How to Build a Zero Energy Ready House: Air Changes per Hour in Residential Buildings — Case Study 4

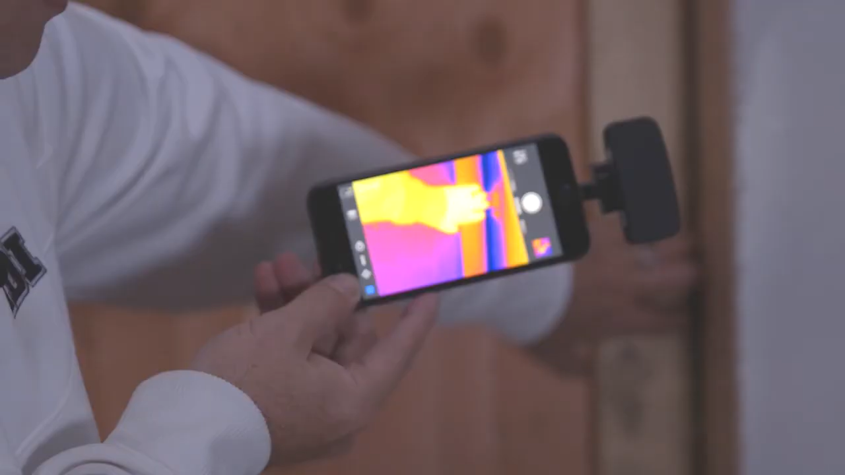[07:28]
you'll be able to see right where my hand was.